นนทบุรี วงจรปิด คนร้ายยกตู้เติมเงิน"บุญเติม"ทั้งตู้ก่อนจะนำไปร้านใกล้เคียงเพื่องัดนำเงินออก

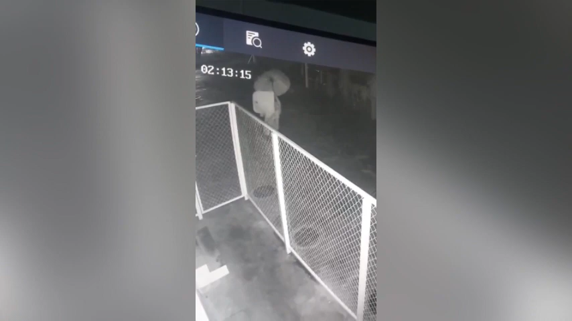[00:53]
ได้ปิดหน้าแต่ว่าฐานไอ้นี่มันบังนะ